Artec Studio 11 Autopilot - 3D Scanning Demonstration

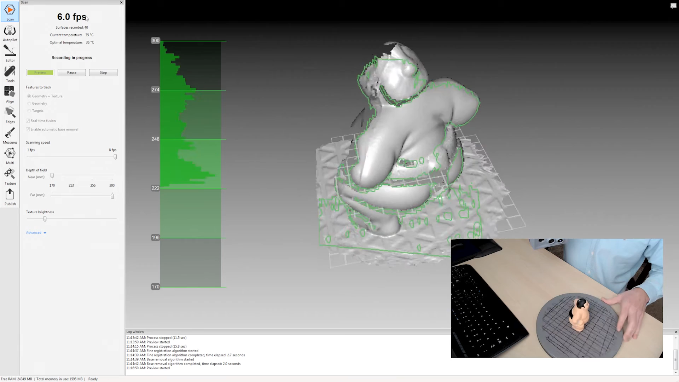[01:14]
This is called real-time fusion and it is
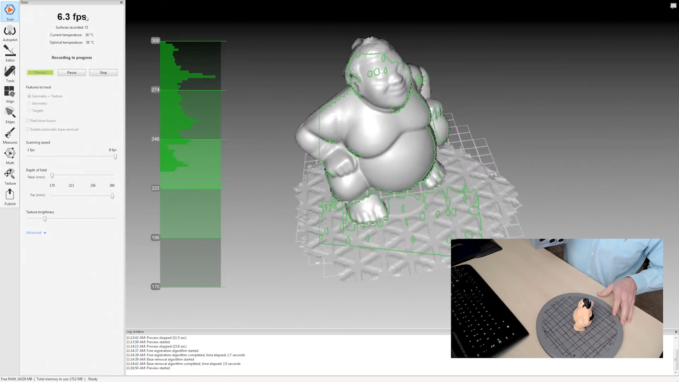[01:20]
piecing together all the raw frames that it's capturing right now.
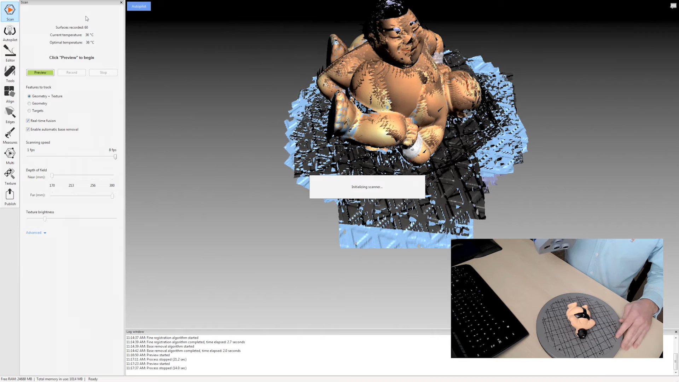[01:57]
the auto alignment process works with multiple scans.
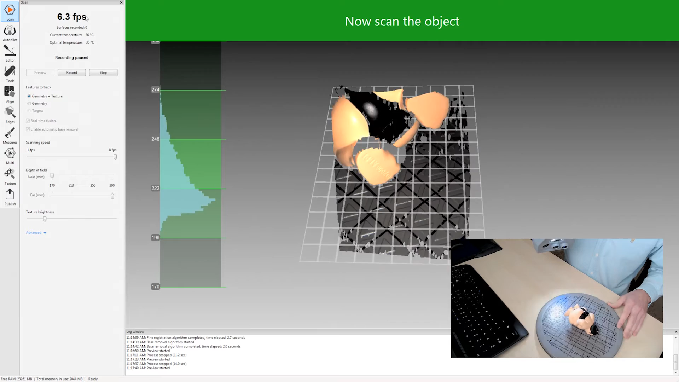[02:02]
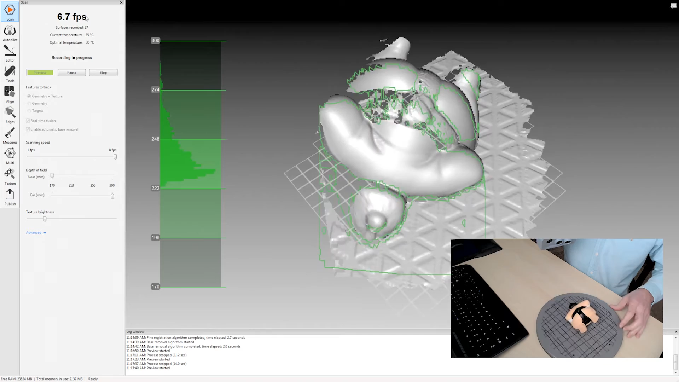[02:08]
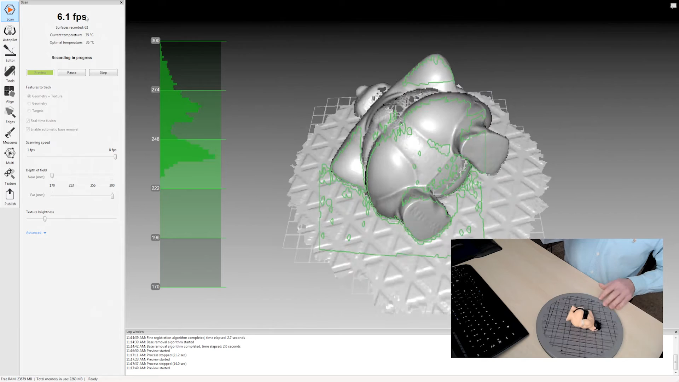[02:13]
All right. And that's it for the scanning.
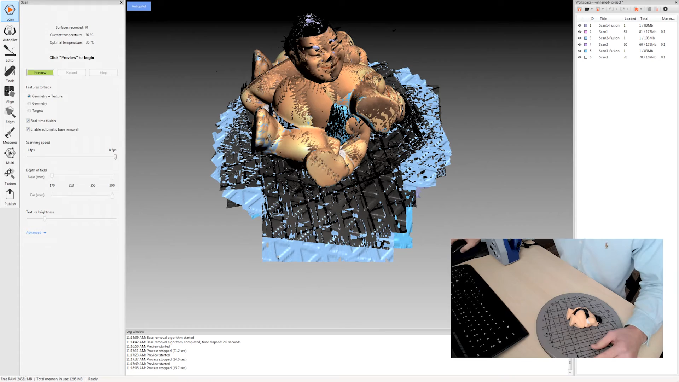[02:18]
So I always tell people just to wait till the end before making judgment on these scans.
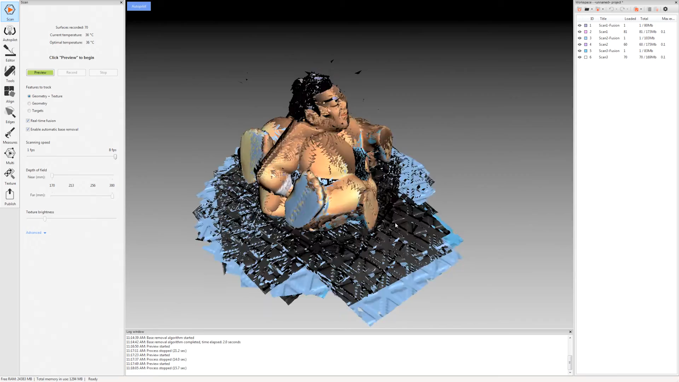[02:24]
Because they usually say to me well that looks terrible right.
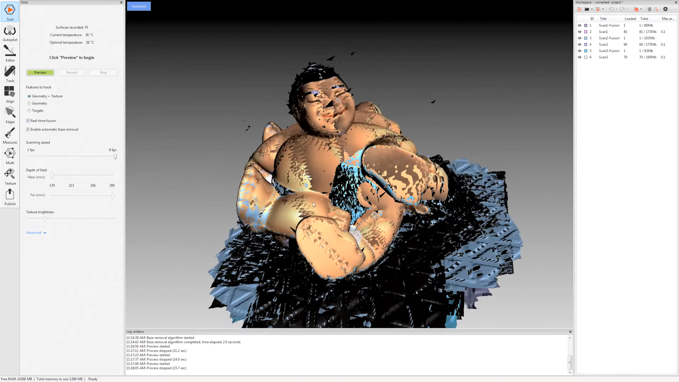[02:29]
Yes it looks like a bit of a mess but wait till the end and I believe you will be impressed.
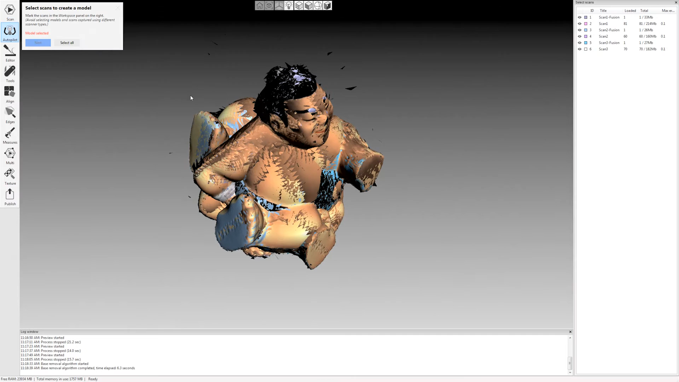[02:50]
And then it asks which scans you want to use for processing. I'm just going to click select all and it will select just the raw scan data. I'm going to click next. And then what it does is it gives me this little wizard here right. So it's basically just asking you questions about each aspect of the the model that you scanned as well as the results that you want. Basically they're just drop down boxes.